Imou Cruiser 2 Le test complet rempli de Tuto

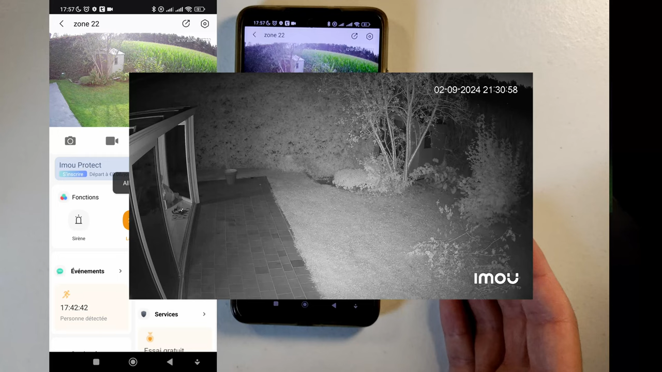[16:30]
la lumière la nuit Est automatique On a une gestion intelligente Selon les mouvements Si un individu est proche ou éloigné La résolution il nous indique Du
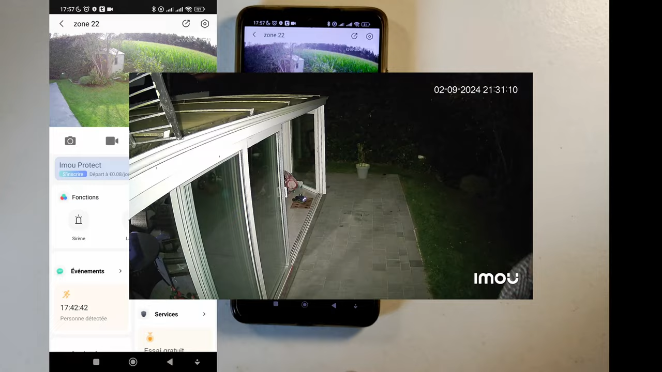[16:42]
5 mégapixels C'est bien une résolution en 3K Donc du 2880 sur du
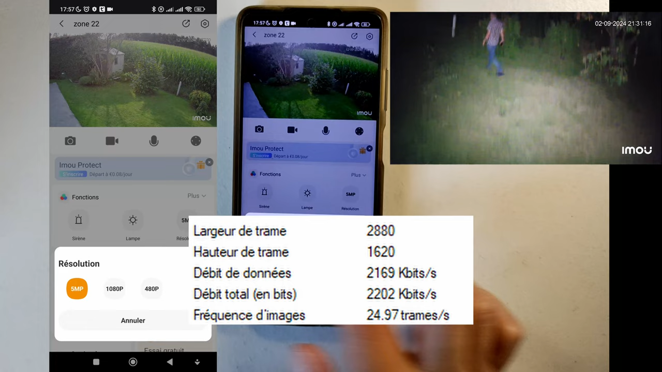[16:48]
1620 pixels Une belle résolution Pour reconnaître individu sur les vidéos Ce sera
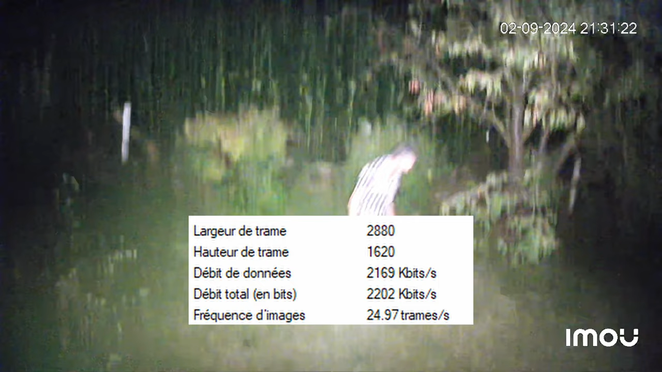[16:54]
vraiment plus simple On a également une image qui est fluide Car elle filme quand
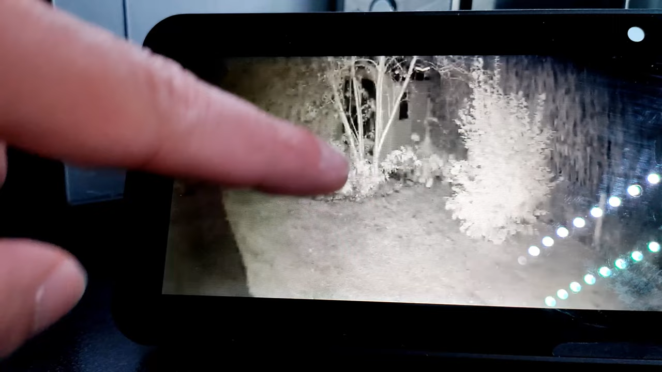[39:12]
Donc on n'a pas accès Au parlophone Comme d'autres caméras Ici Donc je vais sortir On va voir S'il y a beaucoup de latence Ou il n'y en a pas du tout Donc je vais revenir
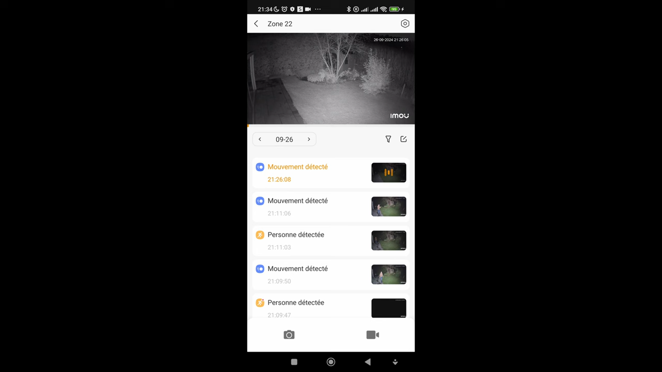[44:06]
c'est mouvement Donc là il n'y a que la pluie Je peux vous garantir Qu'il n'y a que la pluie Ici Et mouvement détecté Donc là Il y avait une personne détectée Donc personne détectée Donc elle
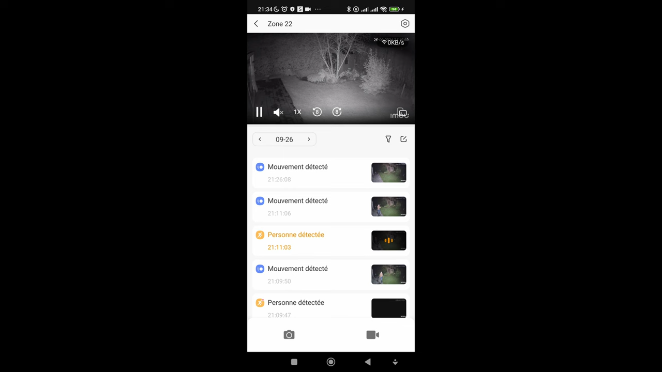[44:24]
vous dit Elle vous dit Ce qu'il y a Mais là elle dit mouvement Parce qu'il y a eu un mouvement Et après elle vous envoie aussi Il y a d'abord eu Personne détectée Puis on vous envoie encore une alerte Pour mouvement Ensuite Vous pouvez filtrer
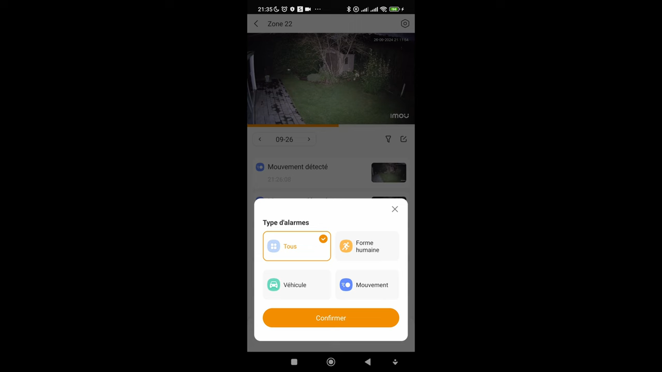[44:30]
Vous filtrer Si je veux que les formes humaines Ici Personne détectée Personne détectée Voilà Si je veux que les mouvements
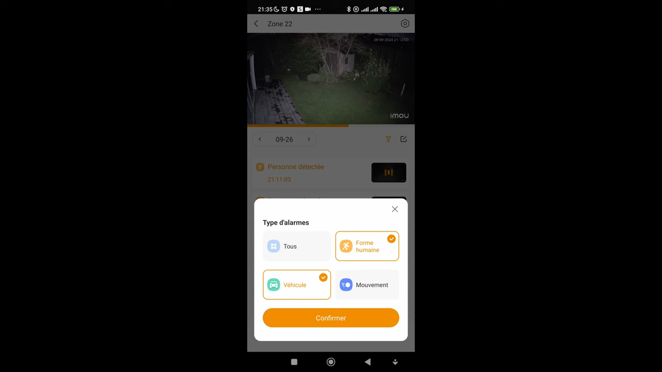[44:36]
Si je veux les véhicules Par exemple Je n'ai pas d'alerte Puisqu'il n'y a pas de véhicule Qui passe dans mon jardin Si
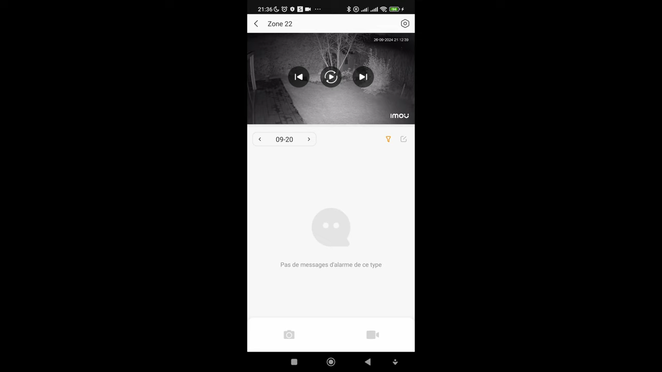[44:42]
je veux Donc je vais aller dans l'interface de la caméra Vous avez événement C'est là qu'on était Dans l'interface
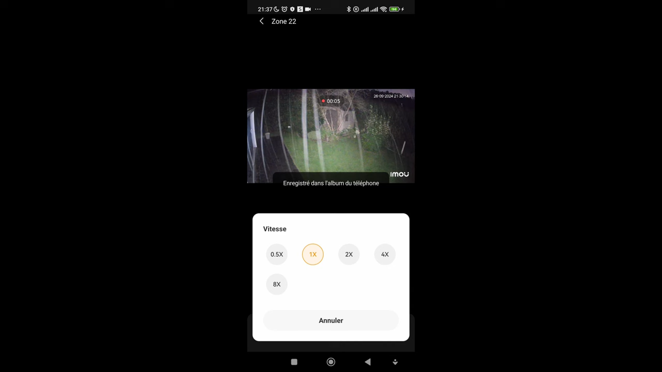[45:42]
La vidéo Si je souhaite Jusqu'à x8 Donc une x, deux x, quatre x,
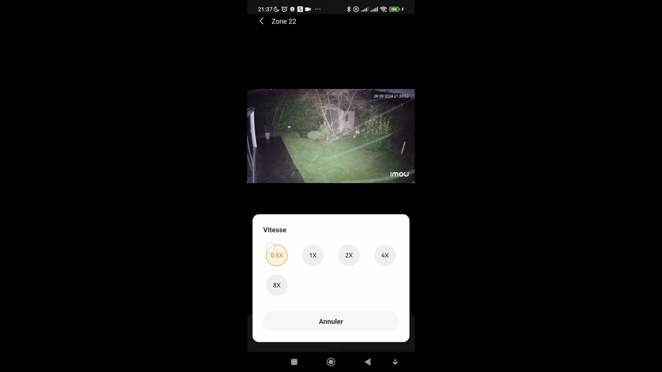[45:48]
x8 Et je peux aussi ralentir La vidéo si je le souhaite Maintenant
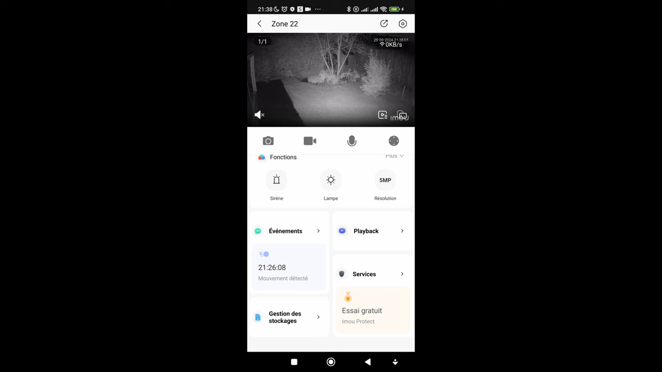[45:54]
On a aussi une ligne du temps Donc je vais dans Playback Playback Et là on a la ligne du temps Donc ça enregistre